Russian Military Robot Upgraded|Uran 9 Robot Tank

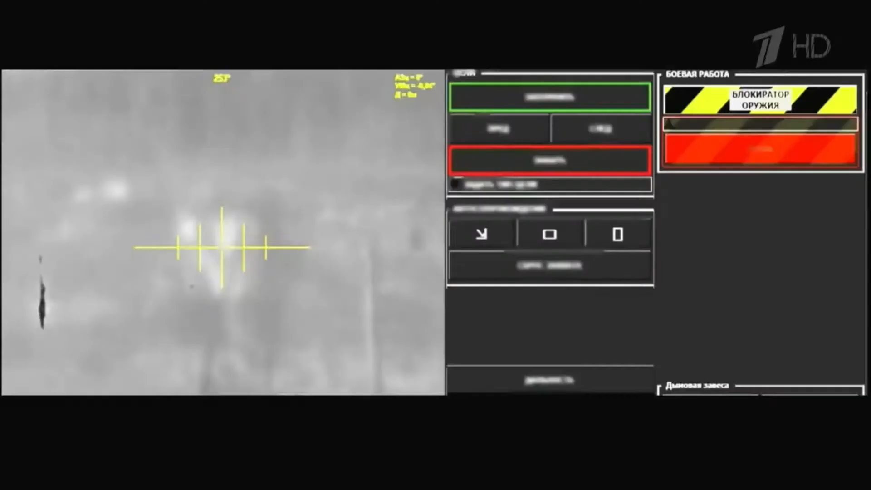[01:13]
robot is capable of finding identifying and tracking targets for
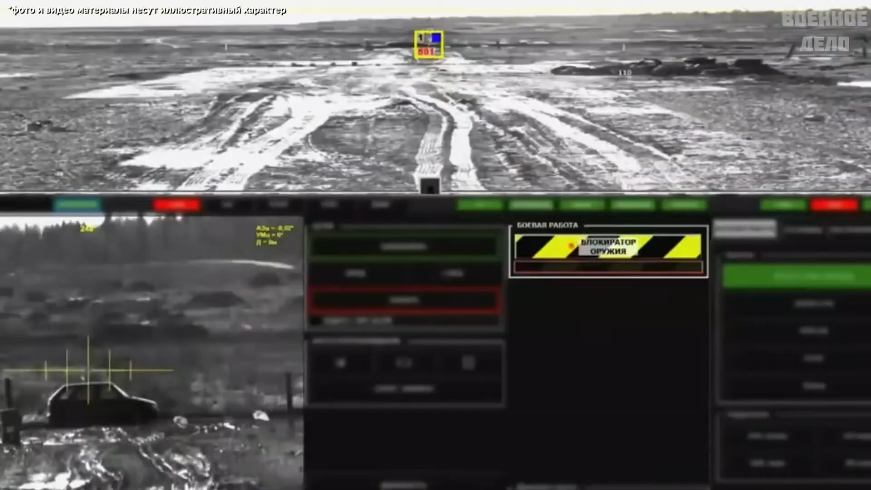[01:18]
example a robot can identify a person with a weapon capture a target and accompany it while moving the complex
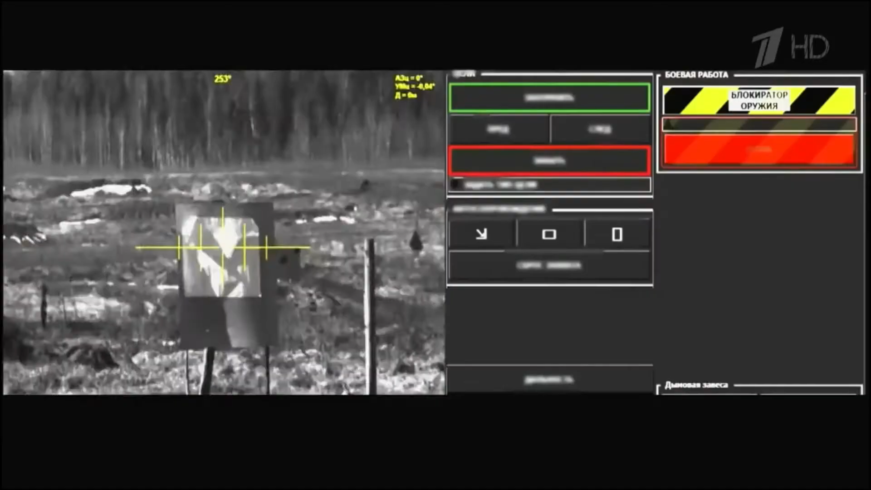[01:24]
also has a laser guided robot warning system the complex can also be equipped with other